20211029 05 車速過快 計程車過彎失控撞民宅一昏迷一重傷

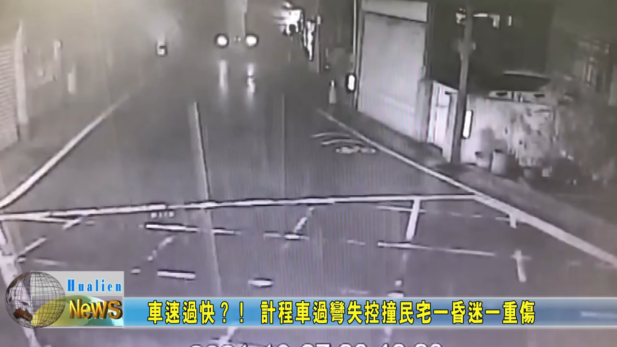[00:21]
一辆计程车行驶到路口准备过弯没想到下一秒却失控打滑直接撞上了一旁民宅围墙巨大的声响也让附近居民都吓了一大跳